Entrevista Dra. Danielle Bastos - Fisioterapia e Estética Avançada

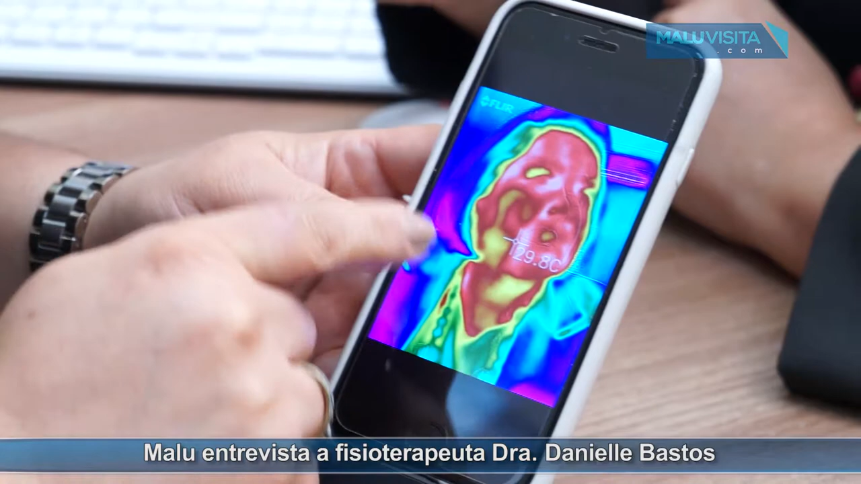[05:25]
a gente consegue ver as zonas, né? De temperatura dessa pessoa. E o que isso representa na pele? Quanto maior a temperatura, né? Normalmente mais sangue, mais água a gente tem, né? Mais vida tem essa pele.
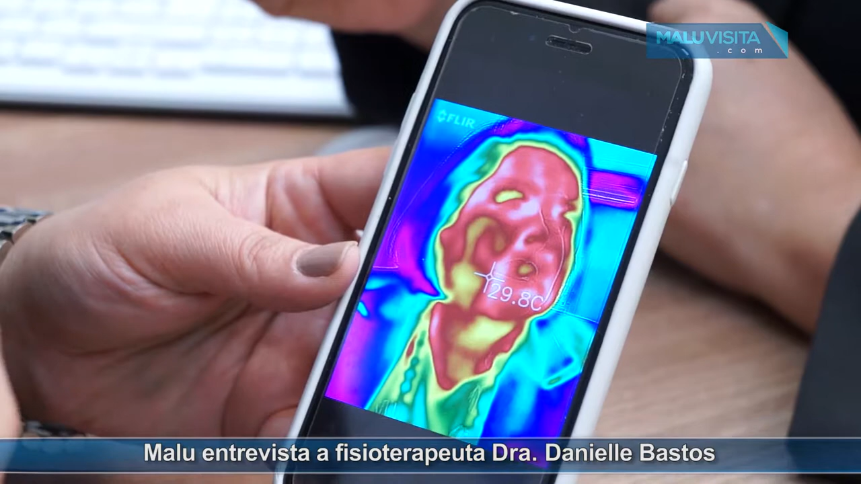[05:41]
On screen: spot 29.8°C
Então, quando a gente vê alguns pontos, ó, com perda, por exemplo, de temperatura,
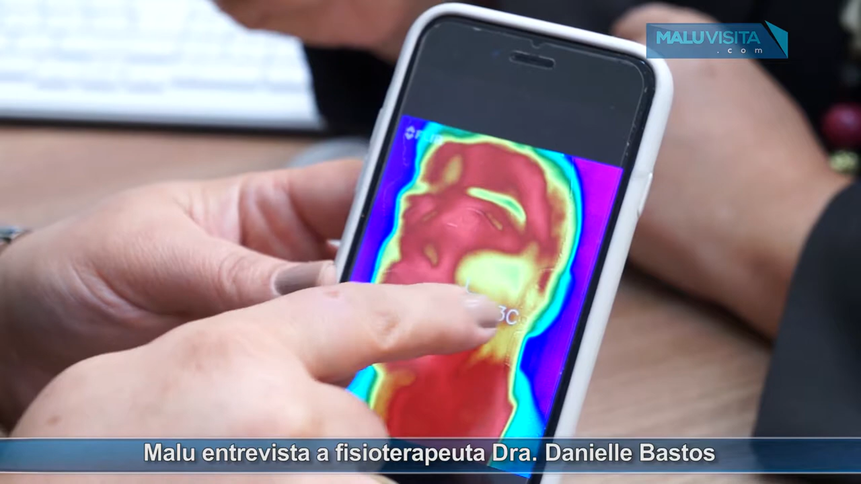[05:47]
a gente já começa a sugerir que talvez essa região esteja com sofrimento de nutrição ou possa não estar induzindo colágeno na forma que deveria.
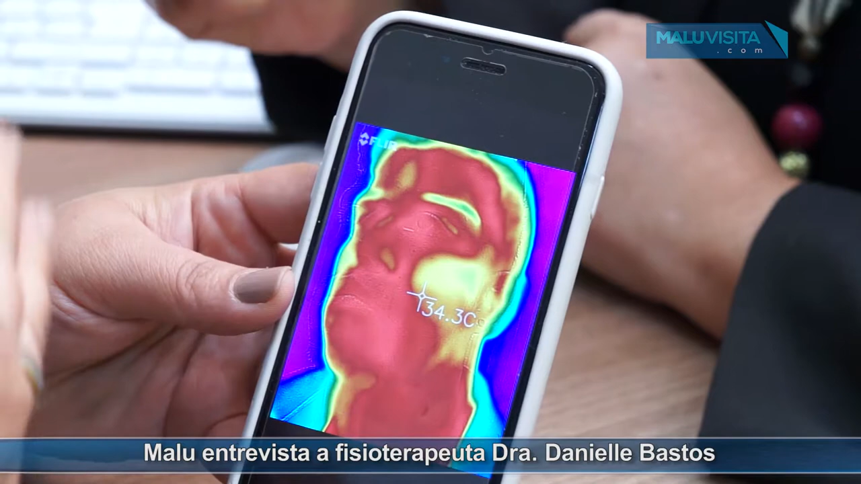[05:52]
On screen: spot 34.3°C
Então, é mais um alvo para que a gente possa prescrever um equipamento,